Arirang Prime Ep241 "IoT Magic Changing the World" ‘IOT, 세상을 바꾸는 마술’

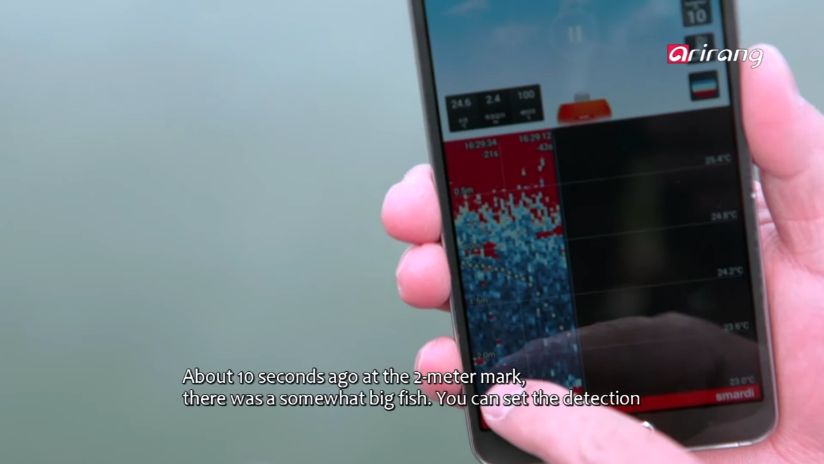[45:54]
그래서 지금 보시면 약 한 10초 전에 2m 지금 깊이에서 좀 큰 물고기가 지금 지나가고 있는 거고요.